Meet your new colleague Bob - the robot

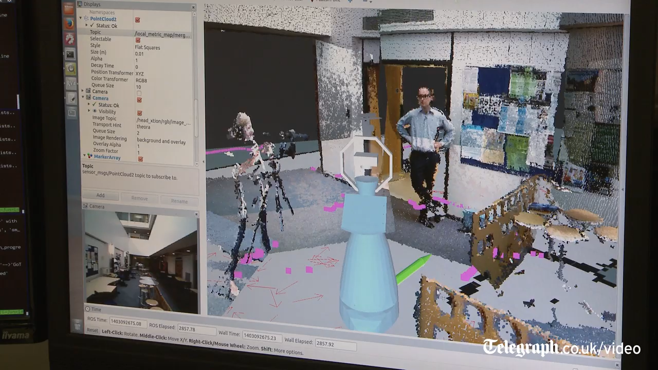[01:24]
which are mapping all that information that
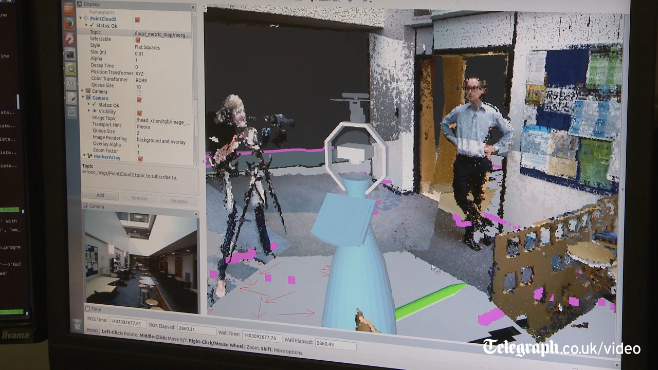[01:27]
he's monitoring and then crucially interpreting those maps now we're going to give
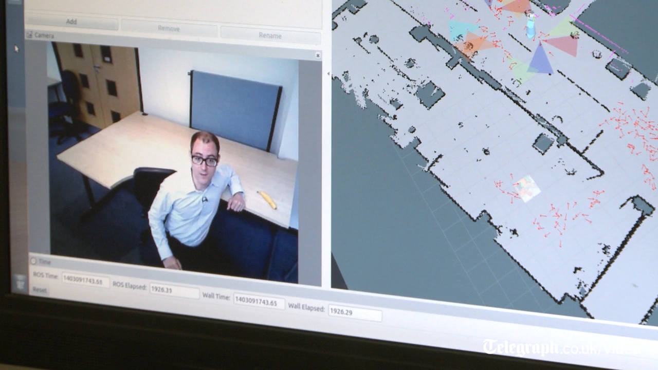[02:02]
found the banana and what you're seeing is what Bob is seeing and he's mapped out this entire laboratory at the university on the computer screen over
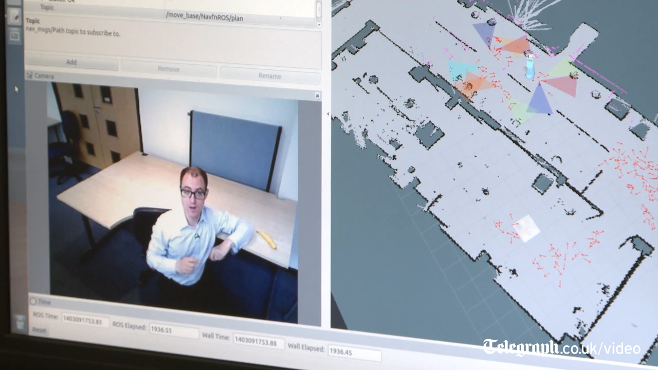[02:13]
there and what he's doing all those little red arrows is in moving around and all those triangles as him monitoring different surface areas and he's built up a knowledge of this area so when it should
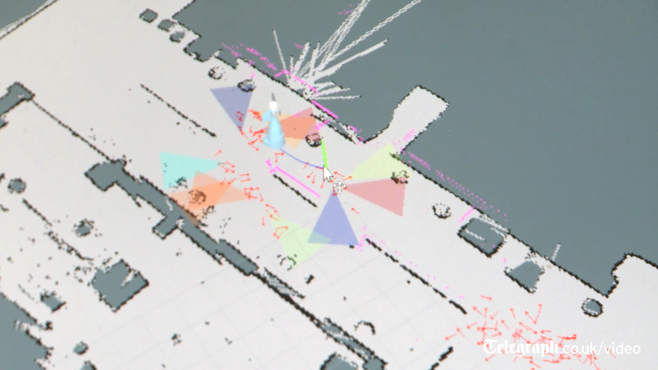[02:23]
change he can make sure he adapts to the environment and that is what